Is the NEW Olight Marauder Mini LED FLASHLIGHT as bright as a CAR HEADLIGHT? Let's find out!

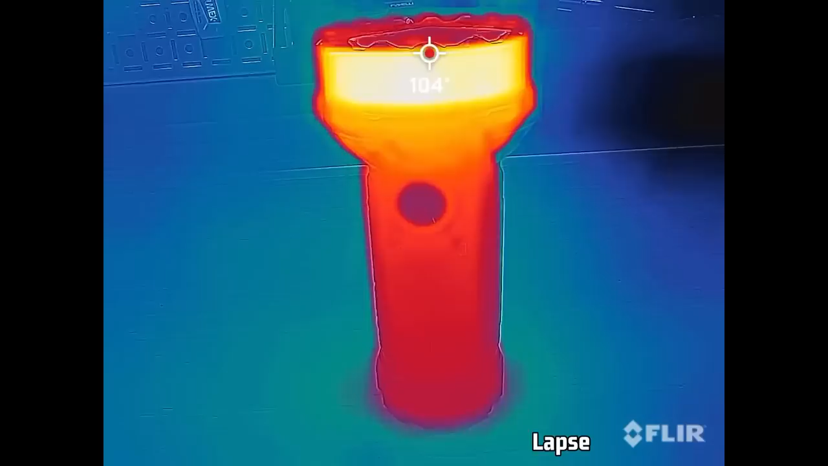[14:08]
Right around the eight-minute mark, it levels off at around 104 degrees Fahrenheit or 40 degrees Celsius.
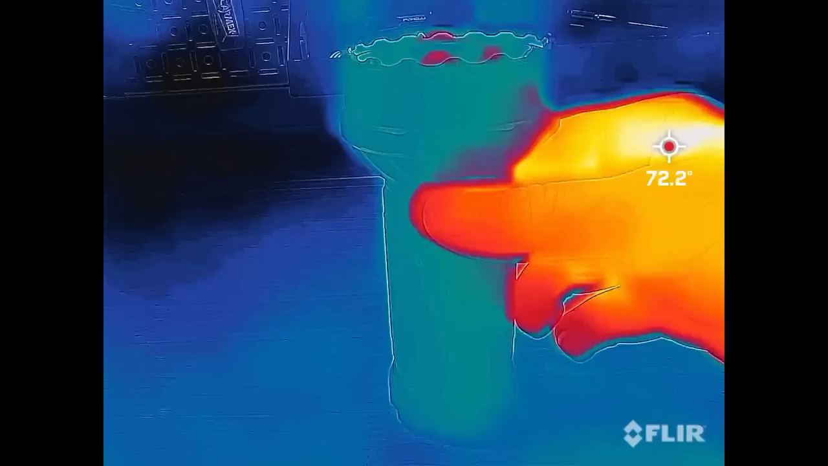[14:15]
And now I'm going to show you a time lapse of the floodlight function with my FLIR thermal camera.
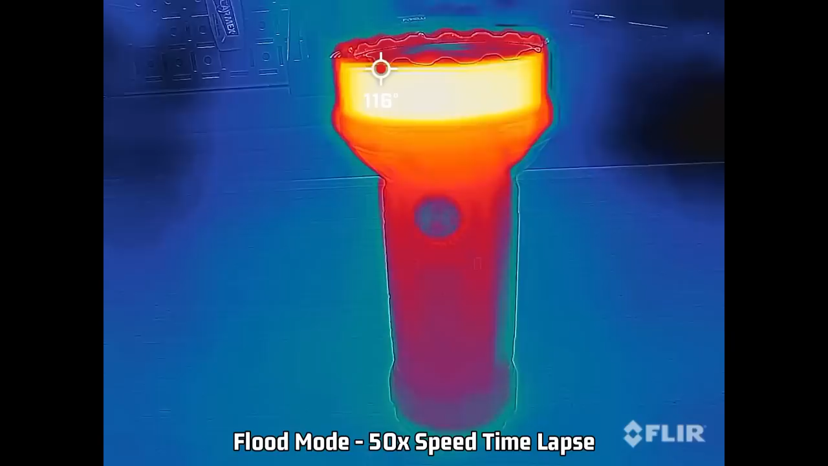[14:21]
At around the four-minute mark,
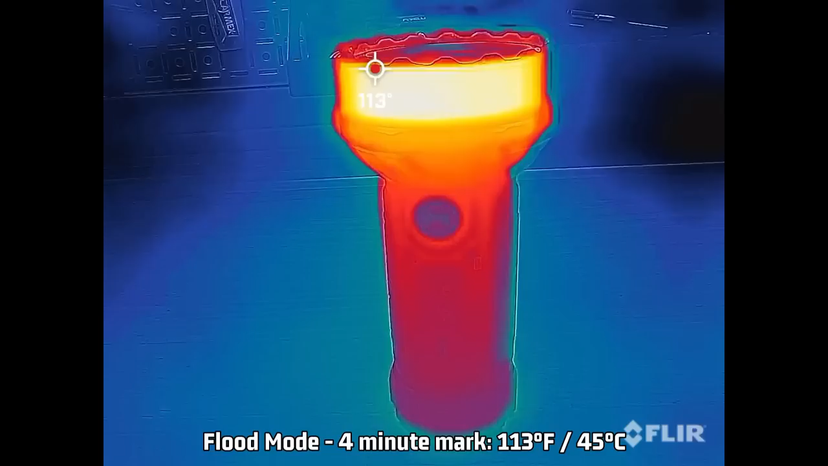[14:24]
it levels off at around 113 degrees Fahrenheit or 45 degrees Celsius.
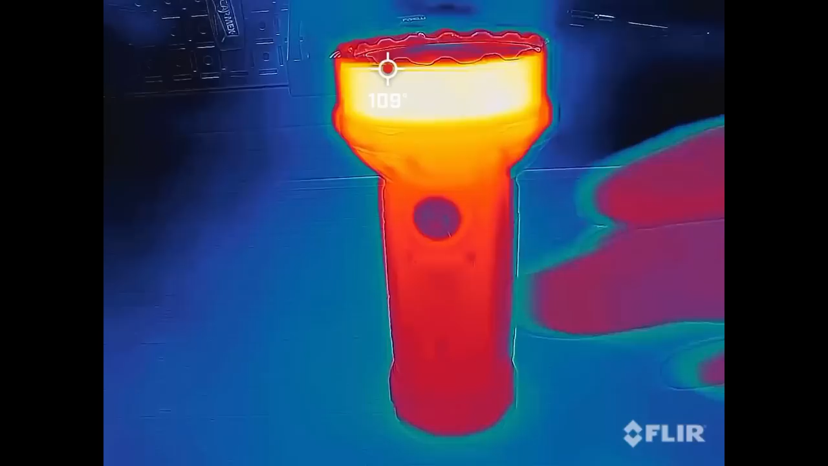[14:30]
So I tested it, and the collar, it is hot to the touch, but it didn't actually burn you.
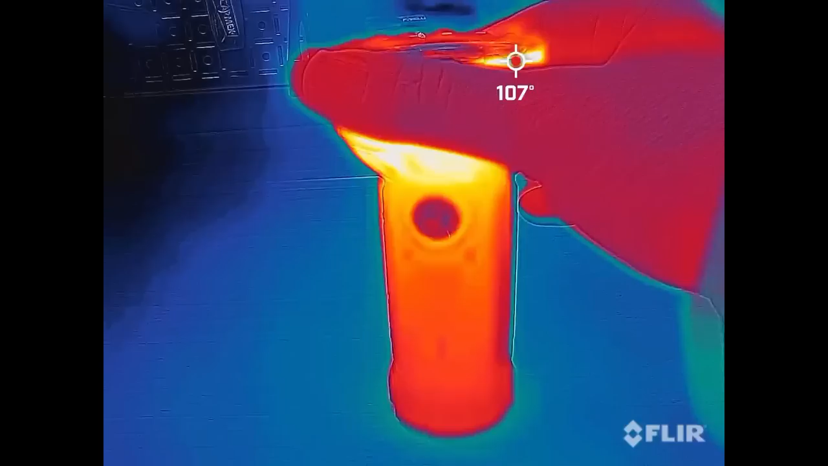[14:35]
But if it's been running for a long time and you do grab it, it's going to get your attention. So just, again, heed that warning.
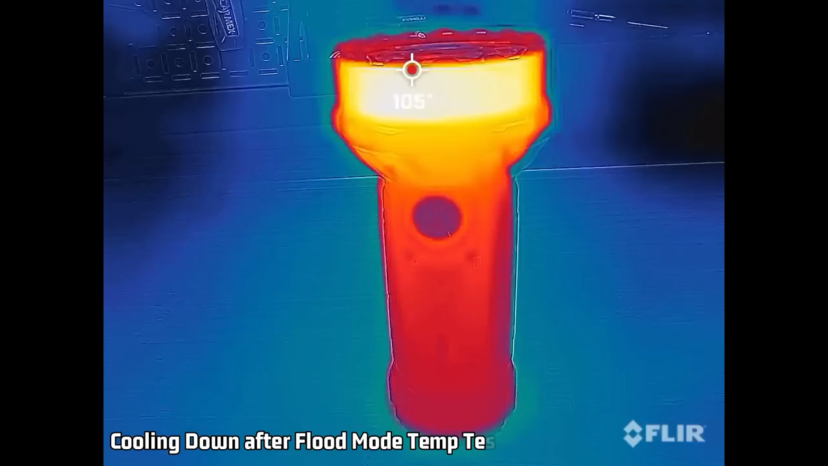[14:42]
And when I was doing this test, you could actually hear the thermal sensor clicking, doing its job by regulating the heat. I mean, if you run this thing for around 30 minutes straight on the highest floodlight setting, it does lose about 26% of the total light output, according to the testing that I did. But are you going to run it that long continuously? Well, maybe. And if you do, it's still crazy bright.